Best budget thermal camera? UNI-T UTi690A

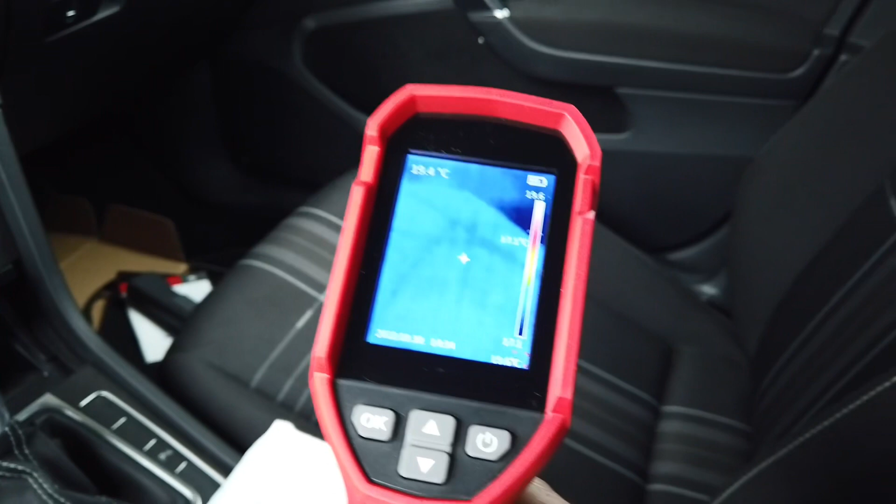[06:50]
those heated seats will warm up.
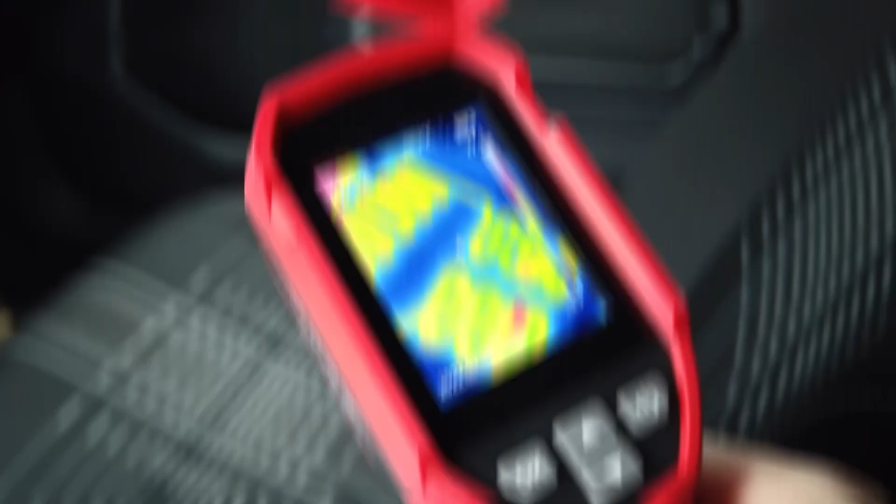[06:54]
We can see on the display how's the heating element pattern looking.
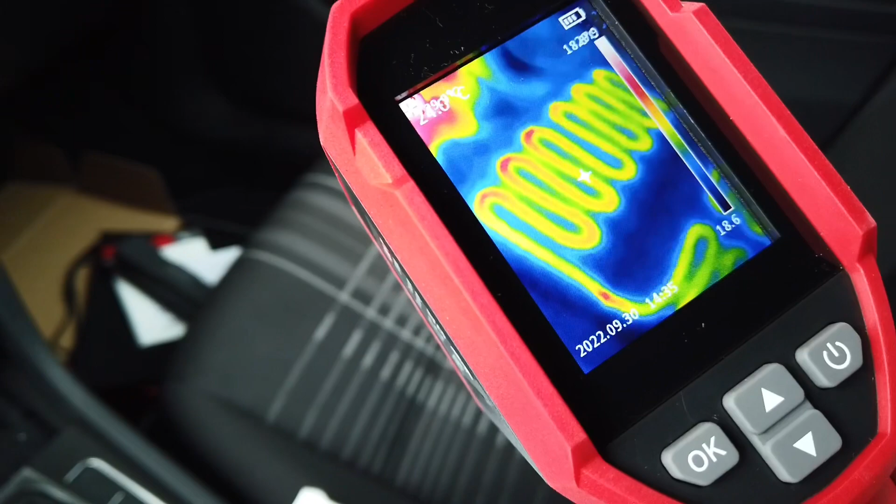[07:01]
And we can confirm that this seat is warming up.
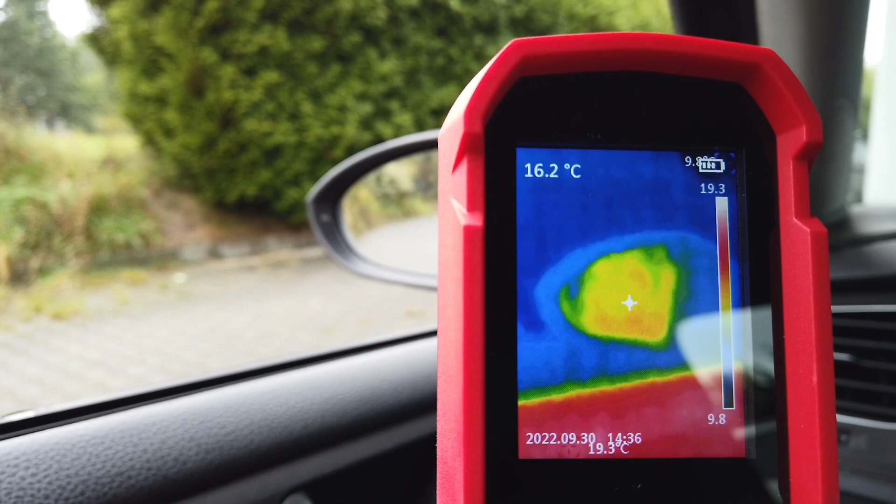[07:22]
On screen: spot 16.2°C
And yeah, instantly the mirror is getting warmer and warmer.
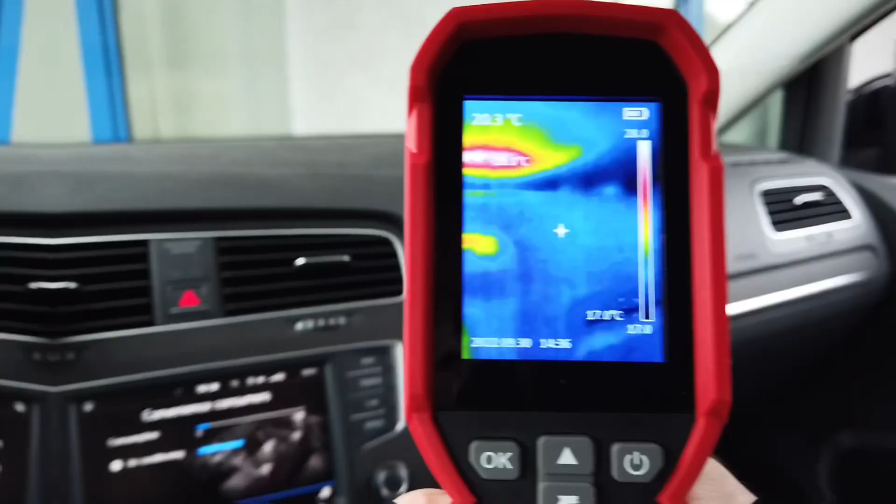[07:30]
And the same on the other side.
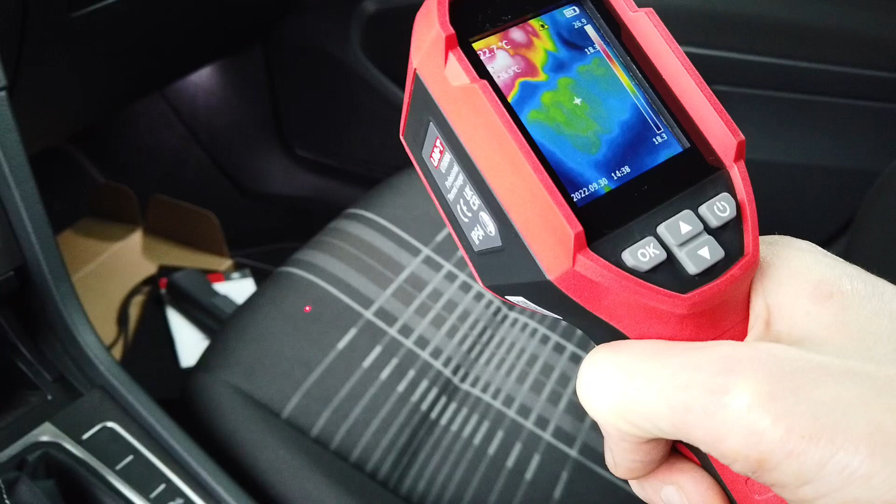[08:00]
And when I release it the laser
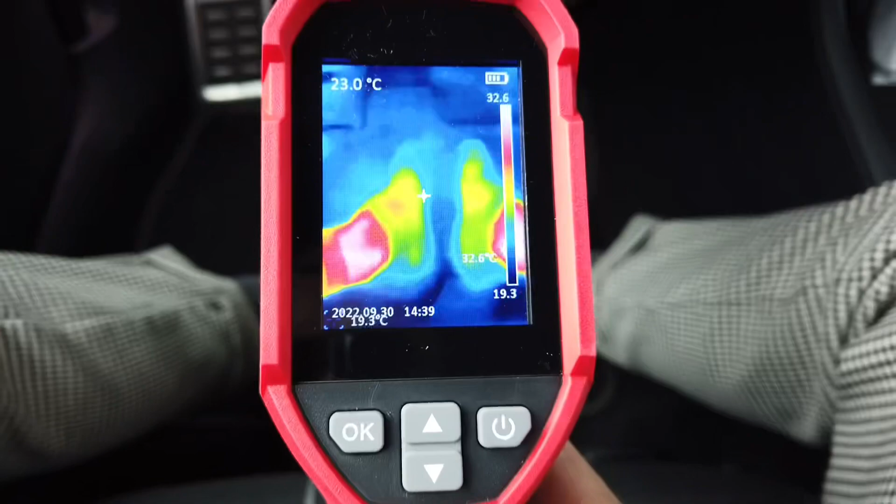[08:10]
On screen: spot 23.0°C
I have hot ankles. OK, so I've played around with this device for a couple days right now and it helped me with a battery that I was charging over here.
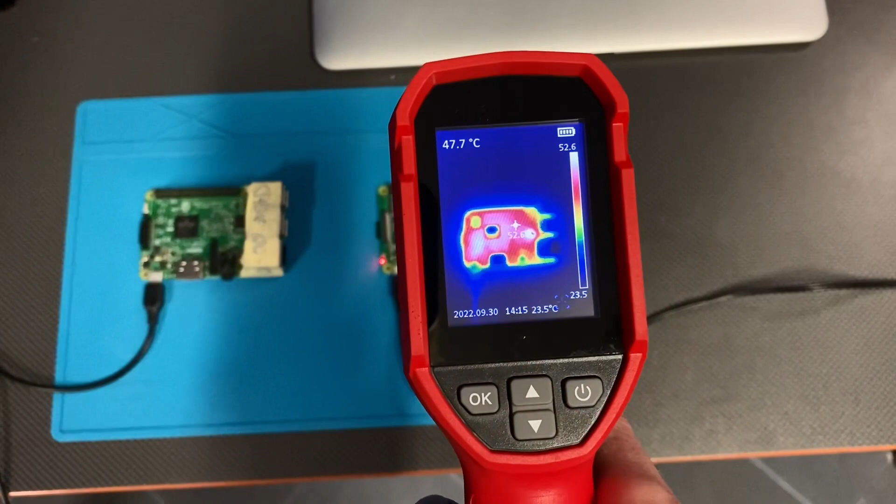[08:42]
On screen: spot 47.7°C
Also I've checked a microcomputer like Raspberry Pi compared to two devices. One was brand new and one was damaged. I know it was damaged. It had a short circuit. And over here you can see those devices compared side by side. You can see the broken one. It is getting a lot warmer than the other one. So maybe let's talk pros and cons of this device. First of all I very much like that it's
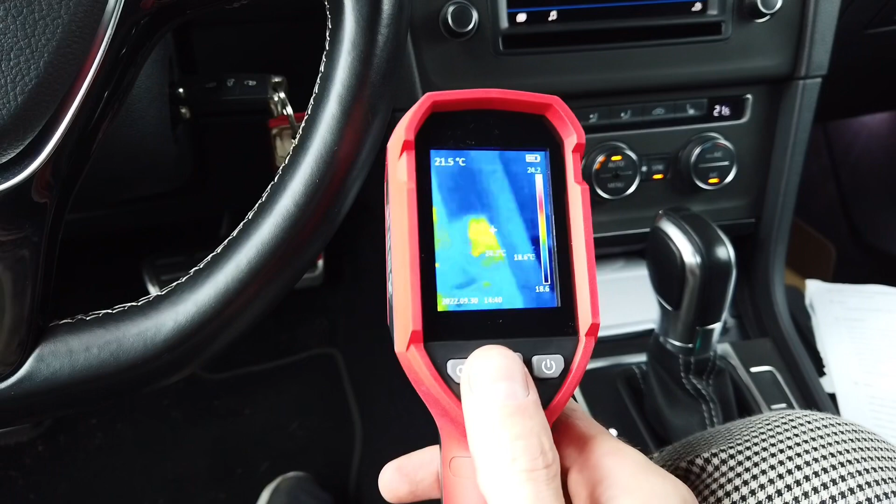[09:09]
On screen: spot 21.5°C
making the measurement not only in the middle of the display but also it's looking for highest and lowest temperature at the same time. So you get three readouts at all time.
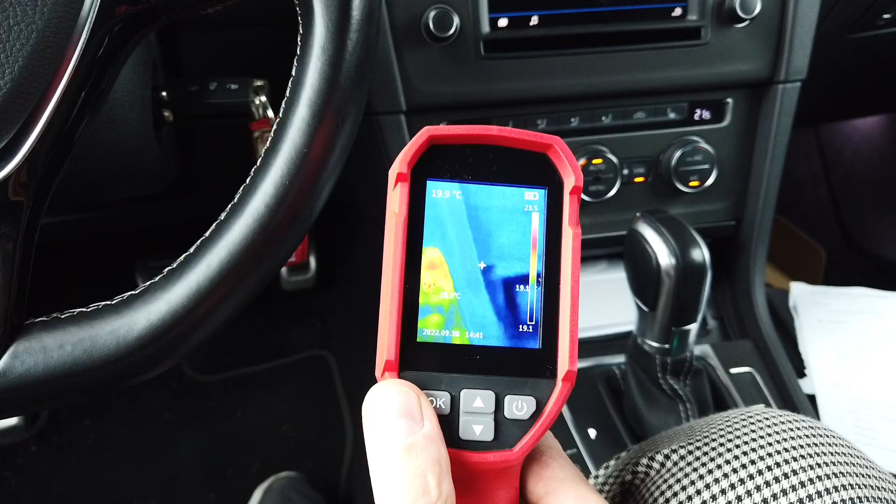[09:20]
On screen: spot 19.9°C
Also I like the flashlight over here. It's a nice touch to have it and the laser pointer as well.
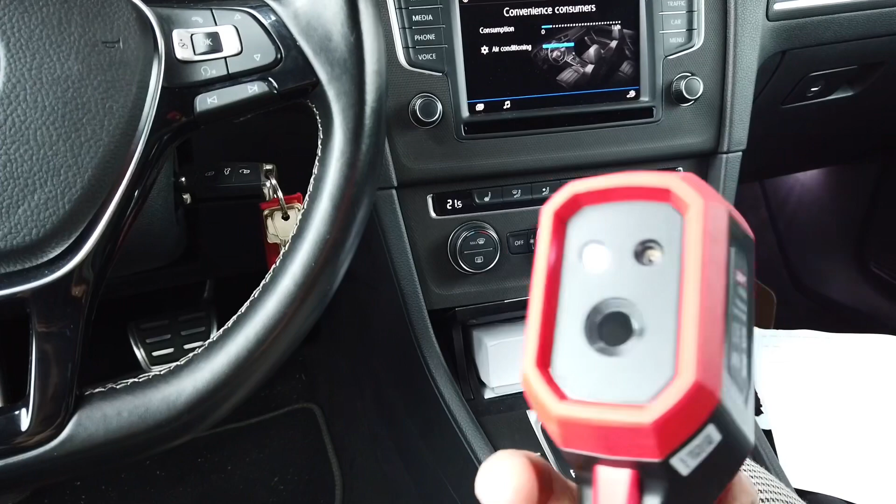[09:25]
The grip is very handy.
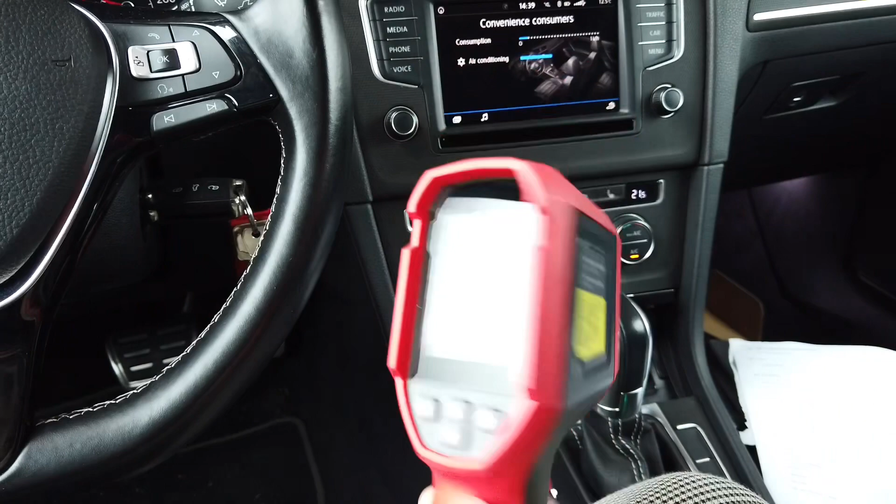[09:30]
The shape of the device is safe for the display.
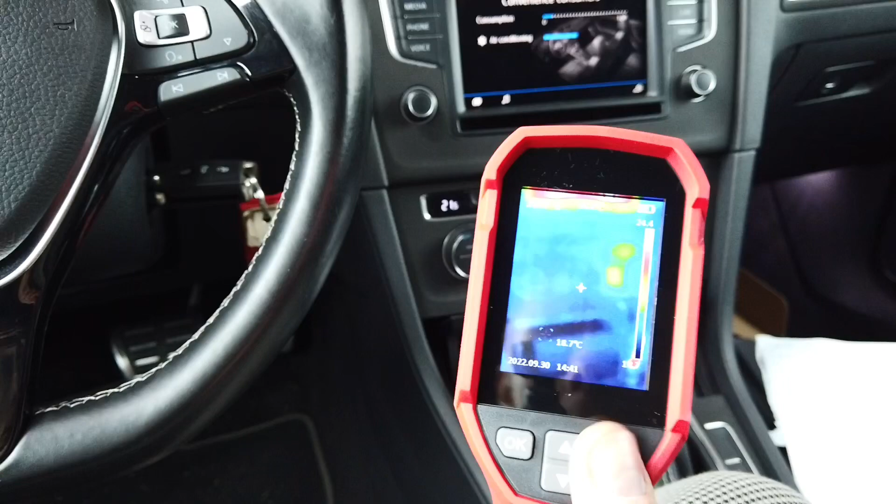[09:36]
On screen: spot 18.7°C
You can see that the display is a little bit deeper as well as the sensor LED and the laser pointer.